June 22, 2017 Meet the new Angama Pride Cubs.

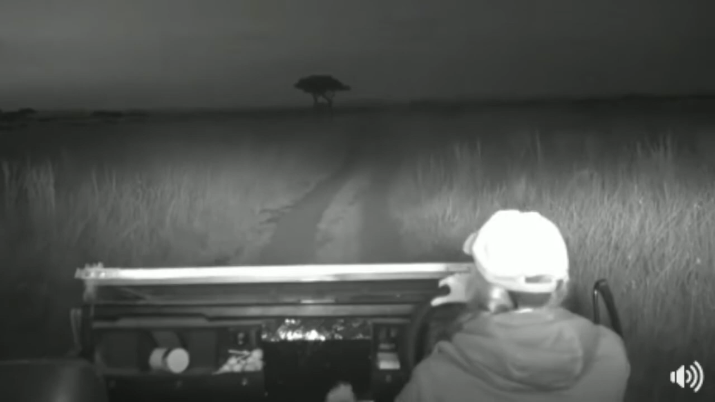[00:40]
And just a quick introduction. All of this is completely live from the Maasai Mara here in Kenya. It is about six o'clock in the morning, give or take. I don't quite know what time it is. It's around about, it must actually be just after six. And we have spent the last three hours with this amazing little family.
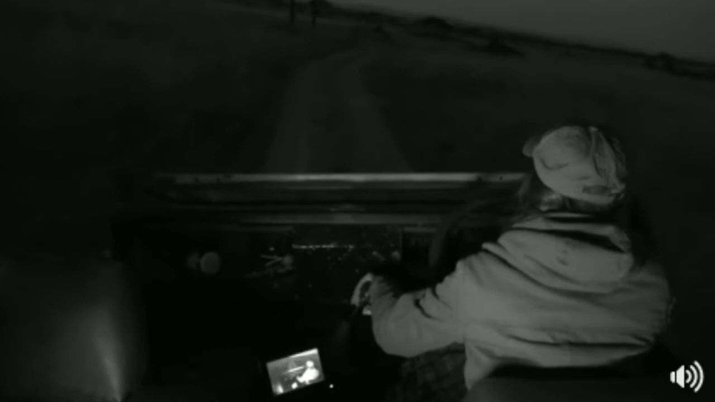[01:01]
Now I don't want to drive, uh-oh, she's disappearing off. I don't want to drive too close to the cubs. They haven't spent much time around safari vehicles.
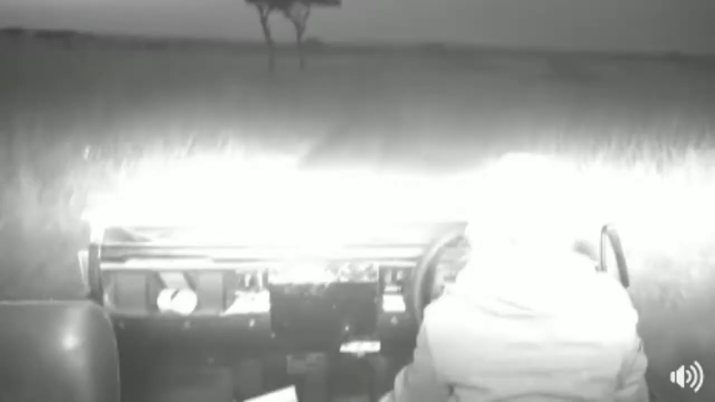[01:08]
So I don't want to scare them in any way. You can just see the tiny little fuzzballs in the road.
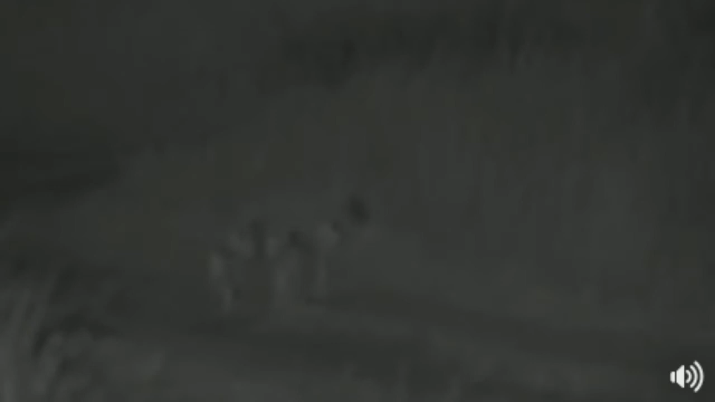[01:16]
Isn't this special? This is why we're up first thing in the morning and up all night for moments like this.
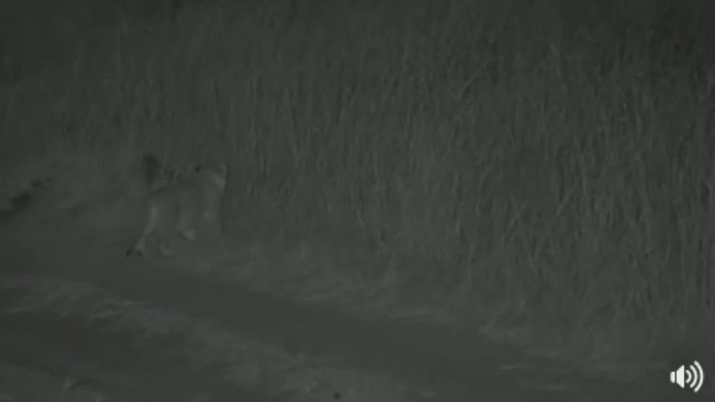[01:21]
And of course, the technology that we have, you wouldn't be able to experience this in any other form.
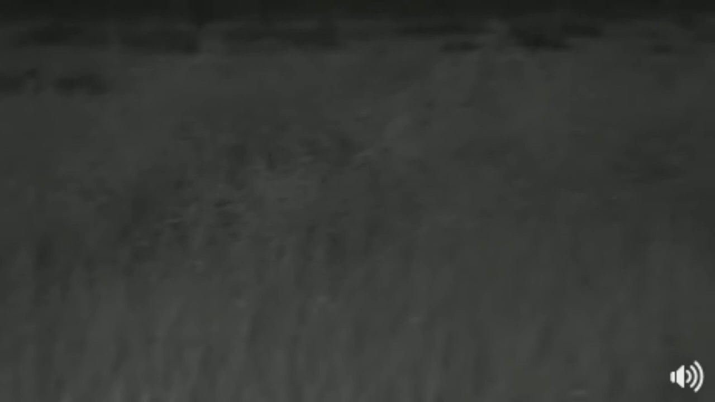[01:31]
We wouldn't be able to sit with a spotlight on, but we can sit with our infrared light on. Okay, let's catch up with her quickly. There Mom goes, leading the little brood away. And they're so tiny that they disappear into this long grass completely. I'll try it for one last view, but I think that might be farewell to our lion cubs,
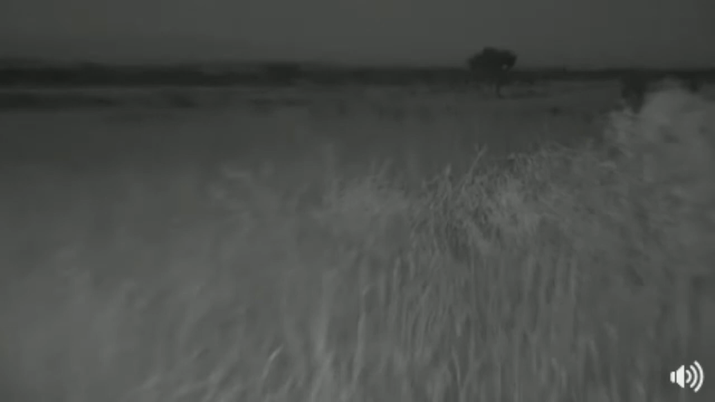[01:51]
for today at least. But I have no doubt that we're going to be spending a lot of time with them. It's the pride that lives just below our camp.
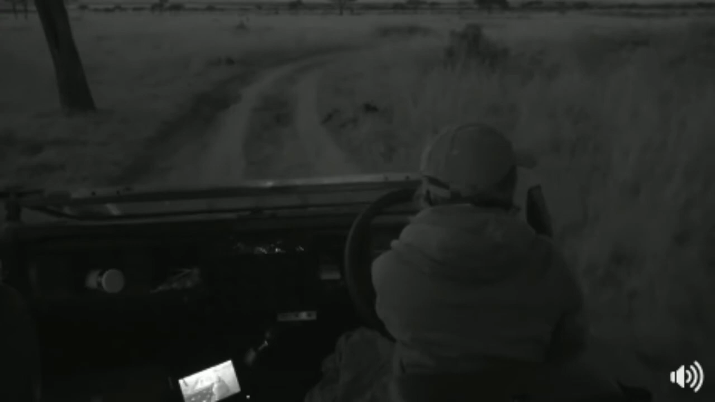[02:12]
So we're going to be seeing a lot of these lion cubs. How about a sunrise? I think the lion cubs have disappeared into the drainage line.